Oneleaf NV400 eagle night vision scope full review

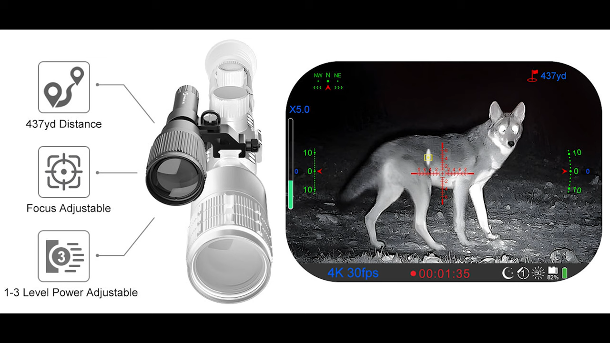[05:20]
Also, there's a good little laser illuminator Or IR illuminator it's pretty much it's focusable from you know spot to a flood beam but with this You can see change the links and it's got three little indicators on the side here So when you turn it on you got one two and three you can just keep on tapping the power button and it will go through What high low medium?
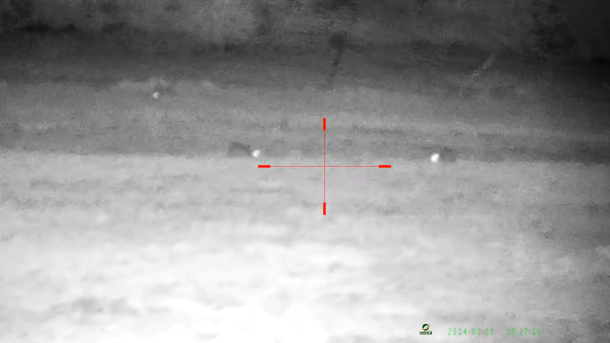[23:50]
how far are these guys 140 yards i'm not sure if you can see it but there's a little hold over on there
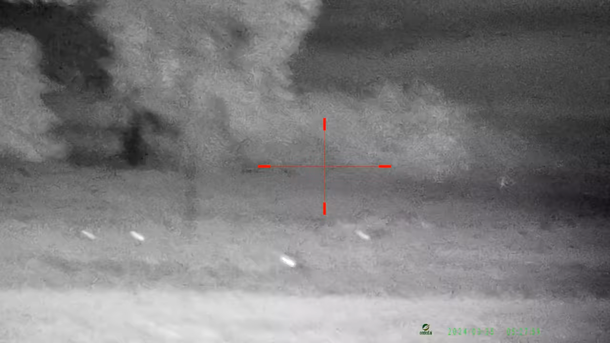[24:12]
it's a long chopper at 22 so so
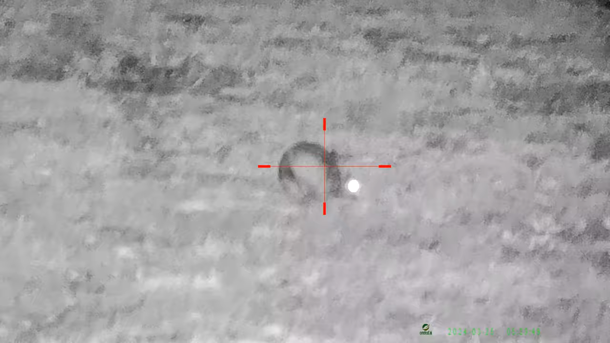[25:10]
These guys are all nice and clear. What distance is that? 70 yards.
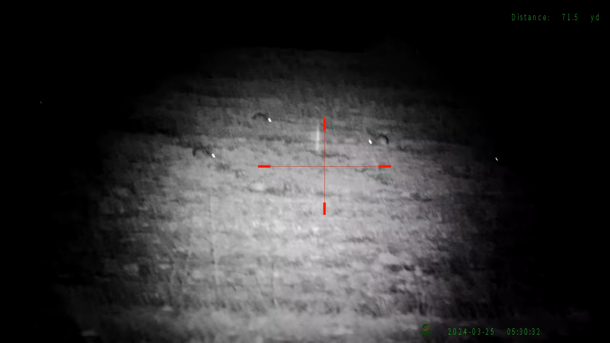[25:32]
75 yards. 60 yards.
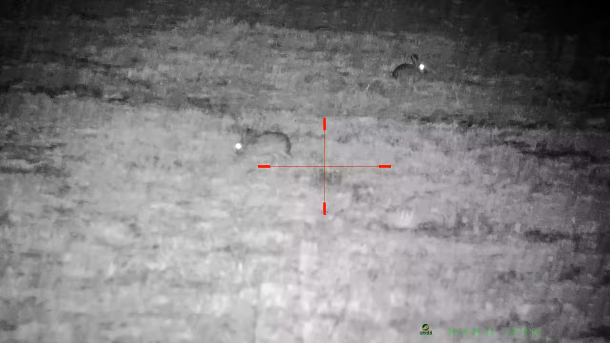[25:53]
That 5 to 6 on beam is pretty clear.
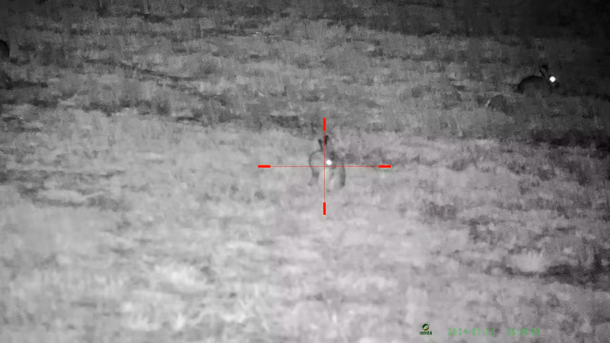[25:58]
And there is a little bit of holdover for him. Just a little bit.
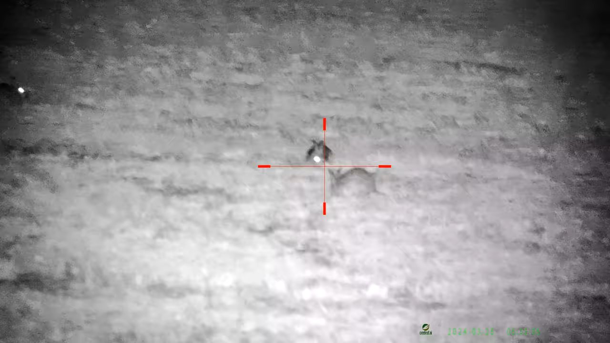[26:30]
That light is only overpowering isn't it? A little bit of holdover for him too.
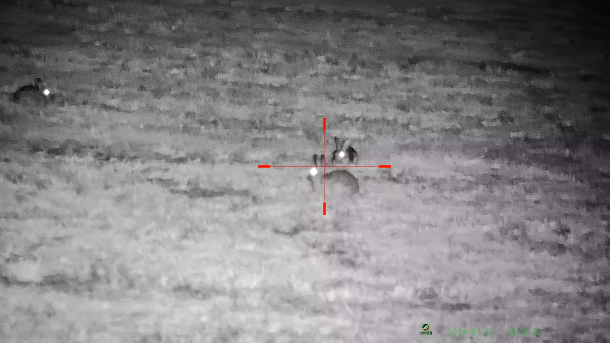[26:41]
Where is it? 75 meters.
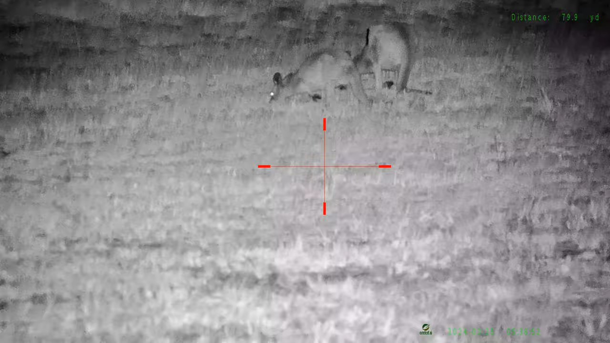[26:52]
Not getting those obviously. Nice and clear but.
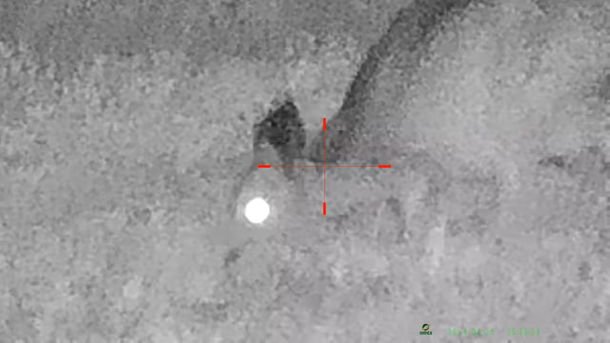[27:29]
A bit too pixelated there. I took out 9 is pretty good.
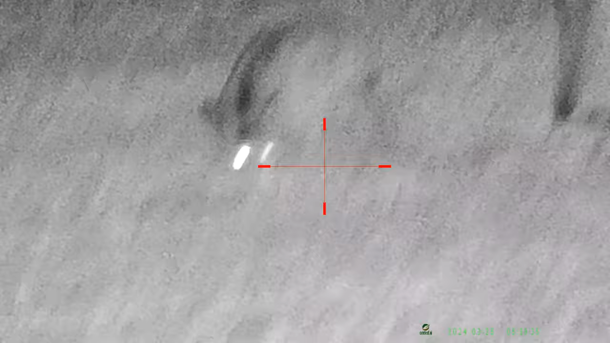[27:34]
I find 5 or 6 is really clear still.
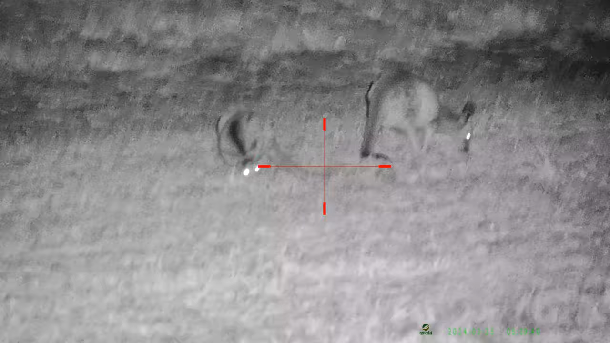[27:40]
That's 6. Heaps of detail on that image.
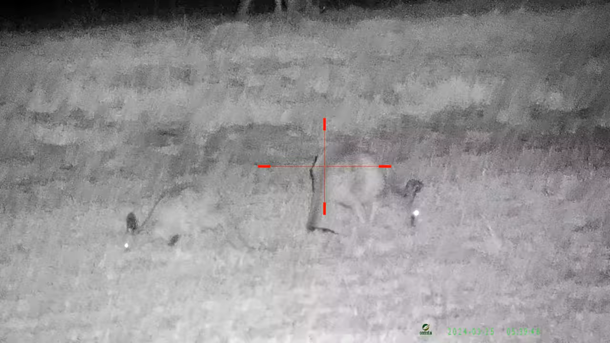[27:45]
5 is very sweet. Pros and cons. We'll start off with cons.